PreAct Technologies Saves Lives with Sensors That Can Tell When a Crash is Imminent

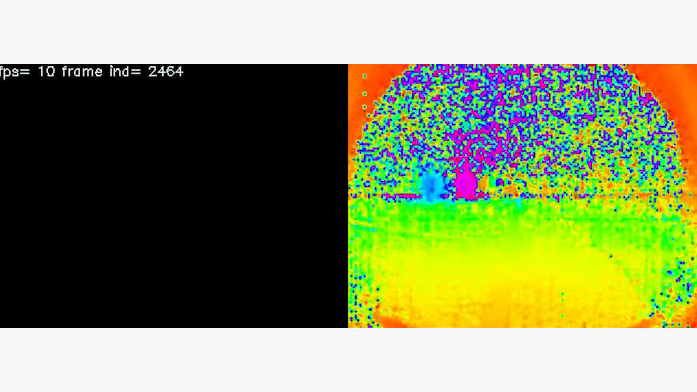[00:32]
can sense depth speed and location of all the objects around with millimeter accuracy and with that reliability we can determine